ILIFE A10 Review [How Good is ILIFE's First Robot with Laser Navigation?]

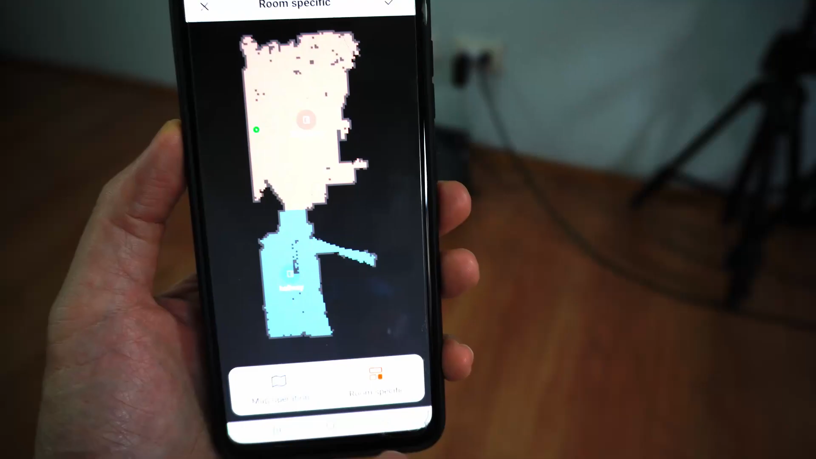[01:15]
It's also their first robot vacuum with selective room cleaning that adds a layer
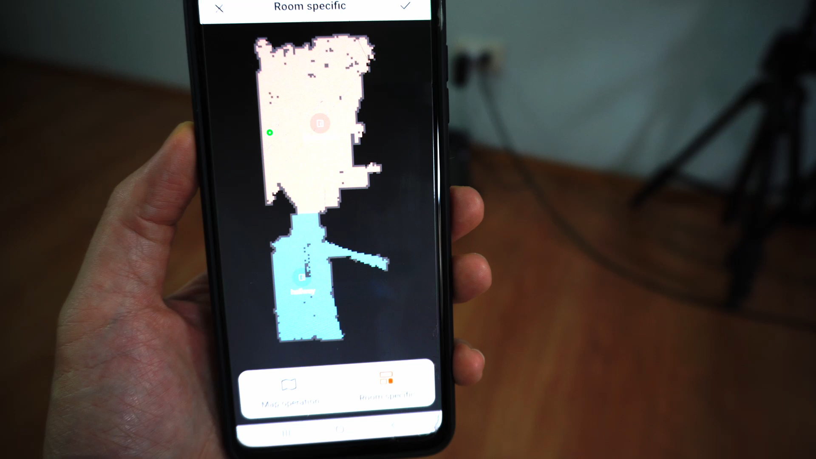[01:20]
of control and convenience you don't see in other iLife products.
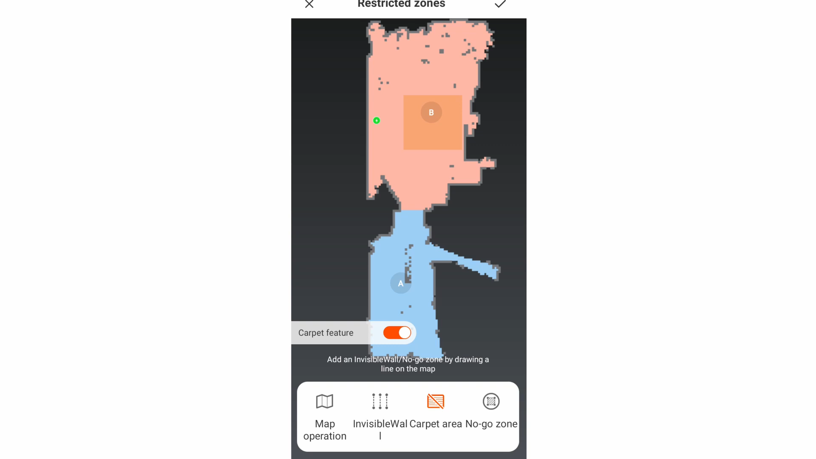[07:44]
so it increases suction when it enters these zones.